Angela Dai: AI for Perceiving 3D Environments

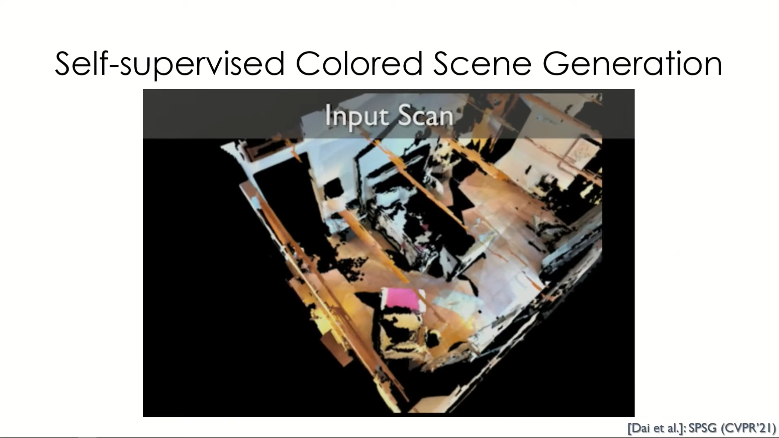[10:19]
So, here you can see from an input partial scan then we can produce both color and geometry to make this sort of realistic scene reconstruction.